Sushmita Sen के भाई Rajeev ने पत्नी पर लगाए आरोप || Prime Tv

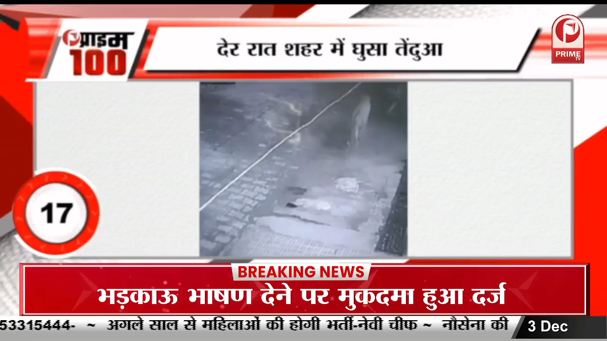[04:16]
मेरट में देराज शहर में खुसा तेंदुआ घन्याबादी में घरों के सामने टहलता दिखा देशत में लोग स्कूलों की छुटी